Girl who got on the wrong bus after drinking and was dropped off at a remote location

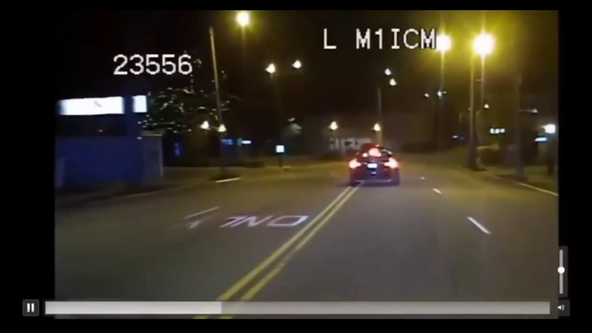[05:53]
But within five minutes, the suspect was under police control. He's 24 years old, Nathan Rowland, in the car.
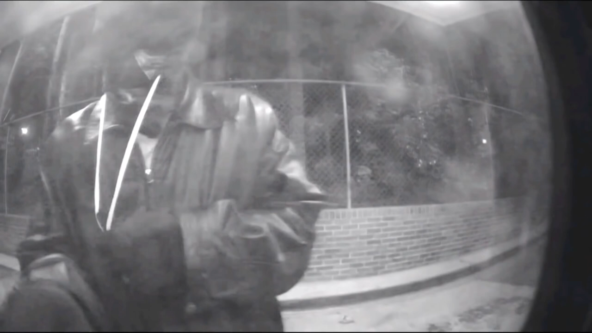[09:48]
Hours after the murder, Master was caught on surveillance in front of an ATM machine trying to withdraw money from Samantha's car, but left without success.